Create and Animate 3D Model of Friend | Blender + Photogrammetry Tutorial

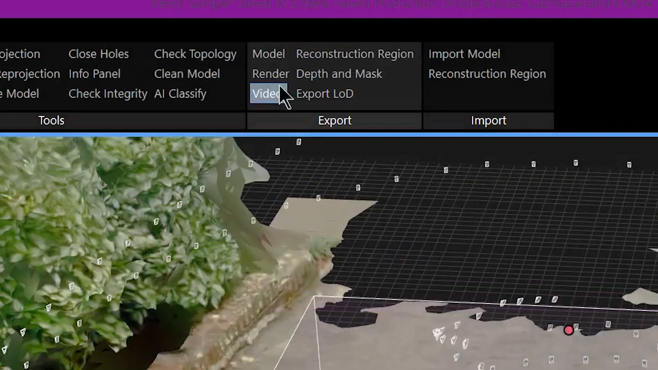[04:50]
And once it's textured again, you can go and export it as an OBJ file.
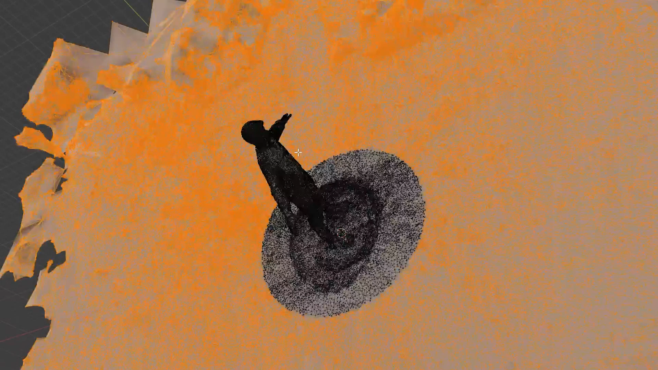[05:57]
Select that, CTRL-I inverse, and then delete all of the vertices around your model. Now you can take your model, orient it properly, and then add a default cube.